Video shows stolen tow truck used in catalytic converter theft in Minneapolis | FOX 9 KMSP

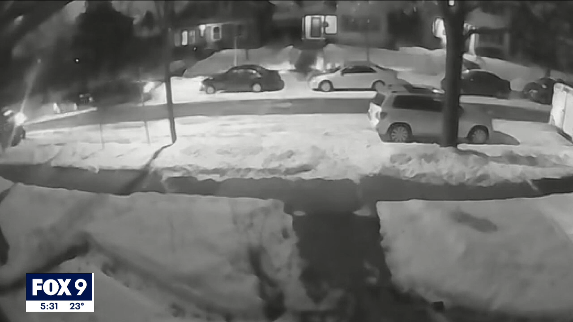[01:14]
It is lightning fast but you can see a pair of stolen stripped down tow trucks now being used to grab a vehicle giving quick and easy access to the exhaust emission control device on the underside of a car or truck that might bring in 500 bucks in raw recycled materials. They pick up a car just take two wheels off the ground pull it a couple blocks down crawl underneath cut off the catalytic converter and then just set the car down and leave. So they're not taking the whole car they're just doing this if the car is elevated on one end it's much easier to get under to cut.